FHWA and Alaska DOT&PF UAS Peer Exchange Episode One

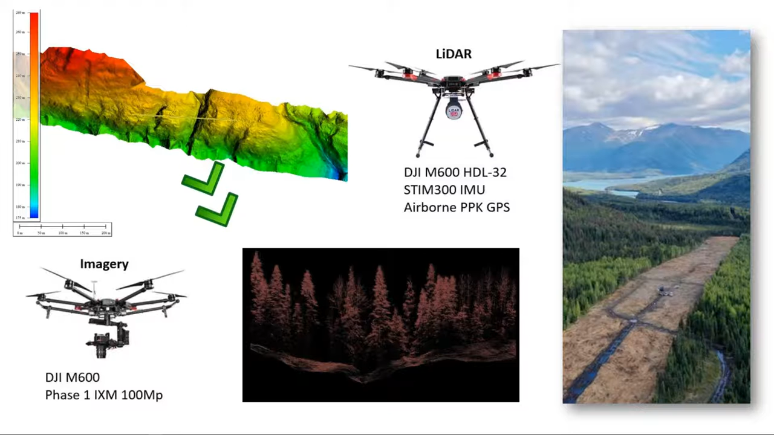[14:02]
And so we did the initial LiDAR acquisition, as well as imagery, using the same platform with a phase one camera. And so that imagery and that data really set the ability for us to have that DEM and the project deliverables as we moved into the survey and design phase. Now, with that, after we started clearing,
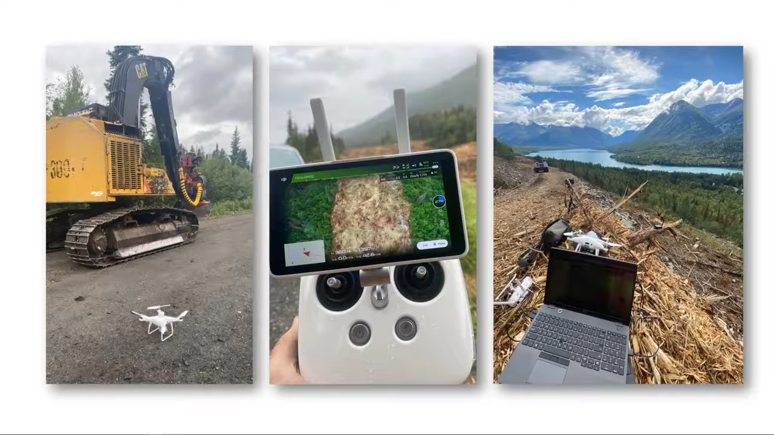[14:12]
we started using the Phantom RTK systems for collecting imagery updates of our vegetation clearing, as well as our SenseFly EB. Now,
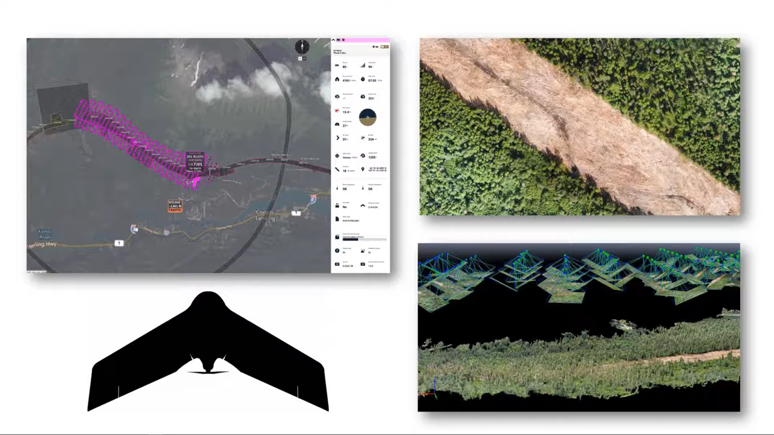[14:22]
this is using the system we showed before with the ADS-BN, where we can actually show air traffic as it's coming into our working area. And so this is one of the safety features that we definitely have been testing out and validating as we're operating in these areas that we have known air traffic operations. And with some of the other presentations here today, you'll see a lot with structure for motion and capturing in these high vegetation areas.
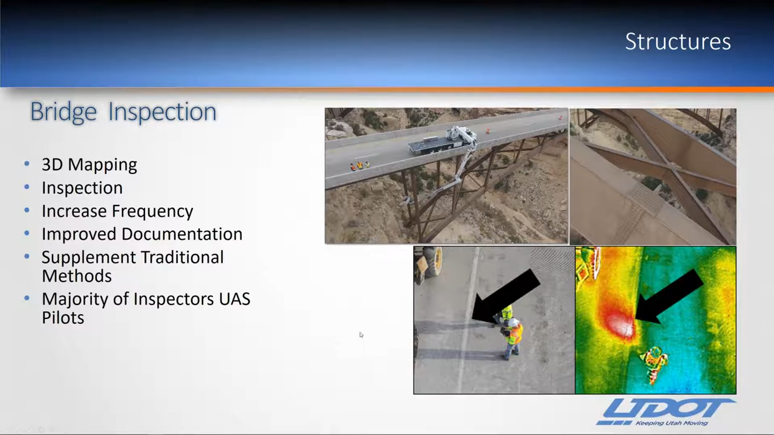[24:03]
Then they went and checked it again with the hammer and started tapping on it. They're like, oh, we actually missed one. So it's kind of cool what you can actually see with some of these tools. And, you know, we're just in the infancy of this. Just imagine where it's going to be going and I'll talk about some of that later on as we go. Onto another project, really about saving money.
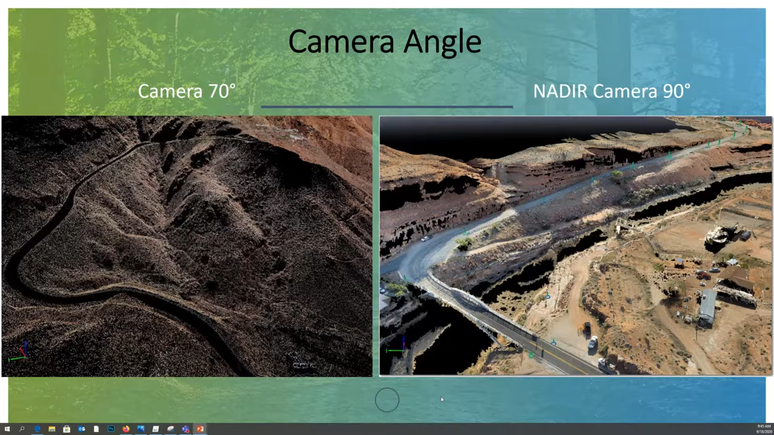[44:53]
Like Brian alluded to with the EB, how you're getting both. It also helps in that vegetation. So that's where sometimes your rotorcraft can come into play because you can adjust that camera angle a little more easily on that. But just something to really think about for that quality data. As we get into LIDAR and UAS point clouds here, here's another area to really think about. When you're doing structure for motion, it tries to blend things together. This is the same runway. And if you look at this photo on the right, this is your pixel point cloud or your photogrammetric point cloud. And you can see that the runway here looks quite wavy. There's a lot of rutting it looks like in it, but that necessarily wasn't the case. It's actually quite flat.
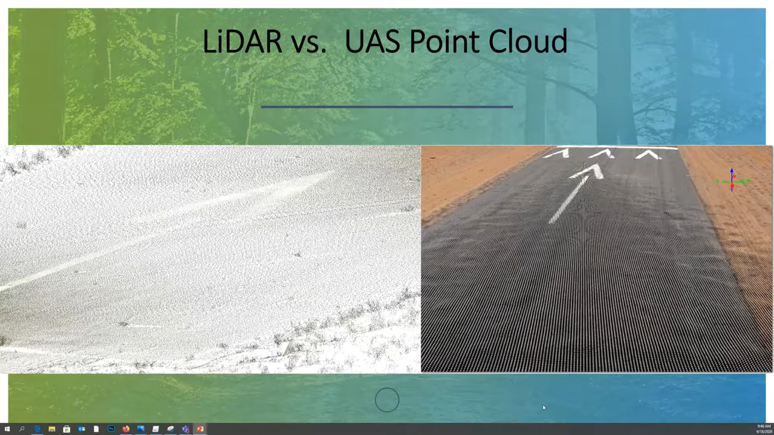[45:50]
So it wasn't an accurate representation of that. So there's some of your strengths and weaknesses between UAS LIDAR or UAS point clouds with photogrammetry versus your LIDAR on there. And here's some examples where we've really found LIDAR shines. So when you have a lot of vegetation and you need to get to penetration through that. So as you can see here, there's a lot of trees, a lot of bushes. This is a little river valley that they were having a hard time actually surveying. They have to get on their hands and knees and crawl through the oak brush. And sometimes they wouldn't even get canopy with GPS. And that's where the LIDAR really shine. We could fly that. It would get down right through those.
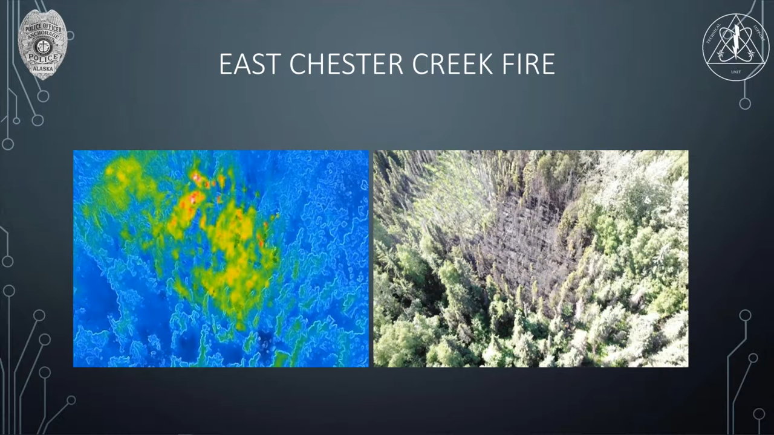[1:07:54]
You can see now, obviously, this is essentially 180 degrees, but those hot spots now after they went back and addressed them are almost gone. So, you know, in a very high fire danger year, it was an invaluable asset to be able to respond with our aircraft and help out the fire department. Next slide. All right. So, where can we use it?
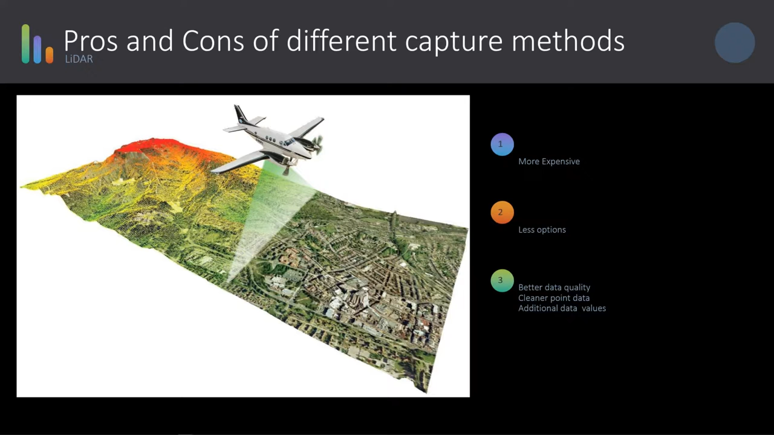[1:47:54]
So, there's a lot of value in LIDAR that will help supplement that cost to make it more valuable in the processing side of things. Then, some of the data we get, this is a version of one of our pieces of data.
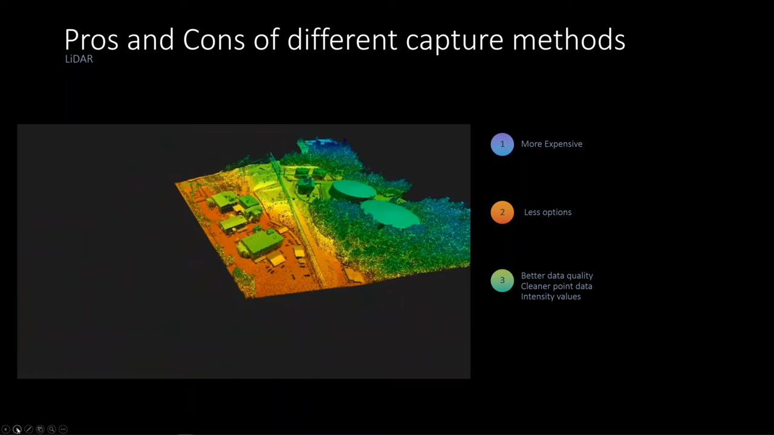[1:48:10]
The LIDAR also can provide some intensity spectrum that you don't get from photogrammetry or structure for motion.
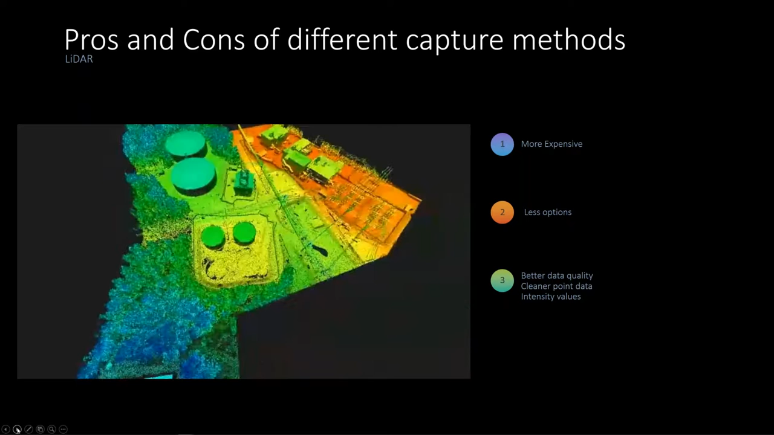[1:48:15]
Additional data values that will allow you to actually include other processing types as part of that LIDAR data set. Photogrammetry, which in construction, design, and surveying is probably the most common right now.